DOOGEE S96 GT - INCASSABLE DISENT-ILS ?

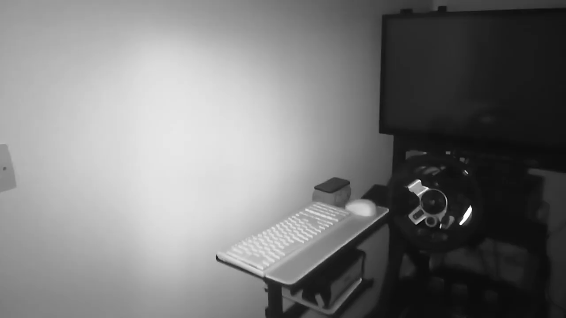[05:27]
Même dans le noir complet et tout, ça marche franchement très bien. Vous avez une petite torche infrarouge et tout, bah forcément, ça marche comme ça.